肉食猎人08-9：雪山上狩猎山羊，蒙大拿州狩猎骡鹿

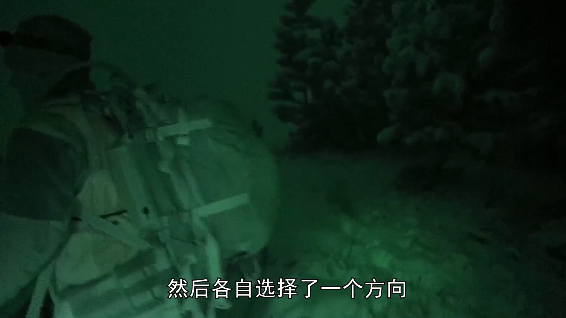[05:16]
自选择了一个方向踏上了打猎之旅而羊驼则留在营地